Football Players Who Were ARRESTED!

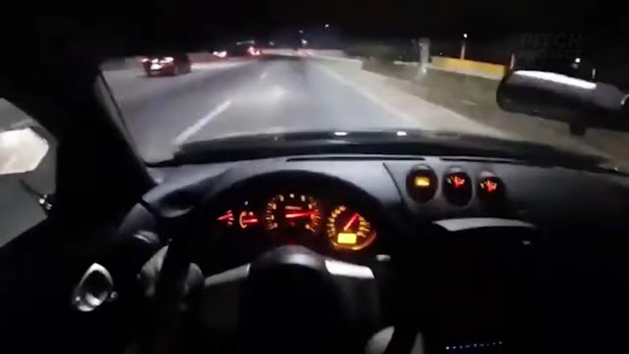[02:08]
hour in a 30 miles per hour zone on a wet and rainy night,